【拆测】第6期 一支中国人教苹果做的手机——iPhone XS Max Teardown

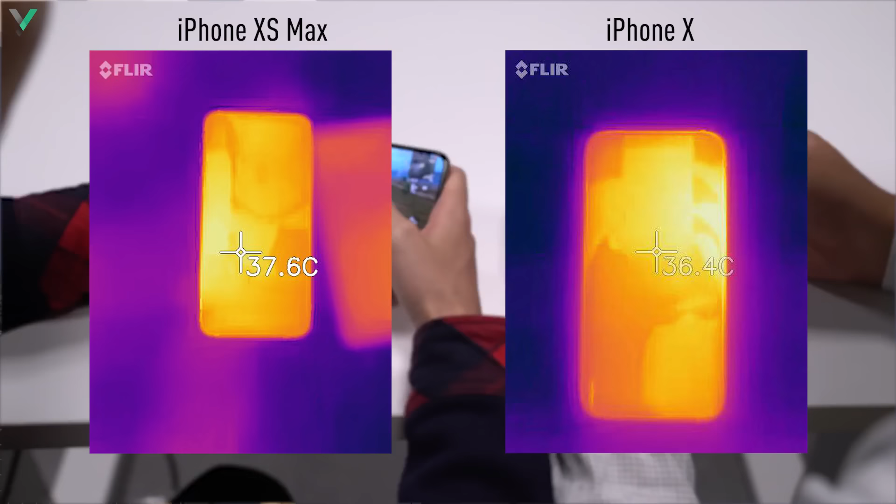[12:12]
一舉下來不論正面還是背面的溫度都比iPhone X高
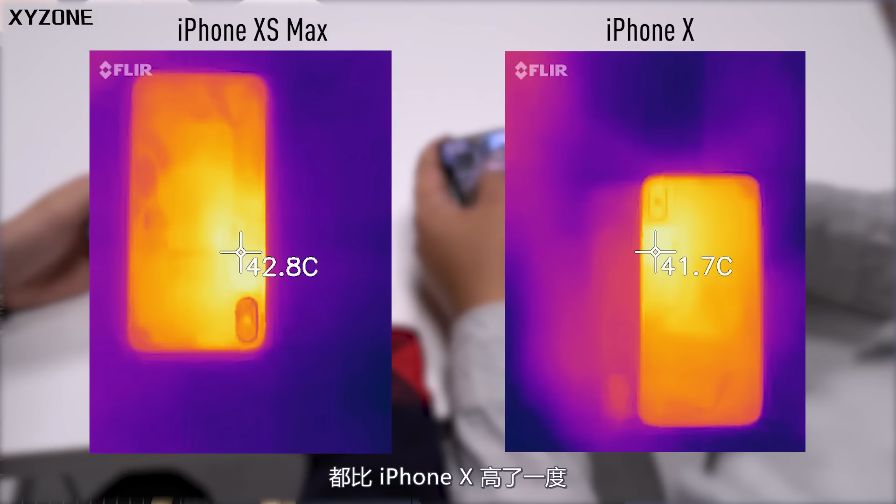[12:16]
了一度看來溫度控制這塊並沒有提升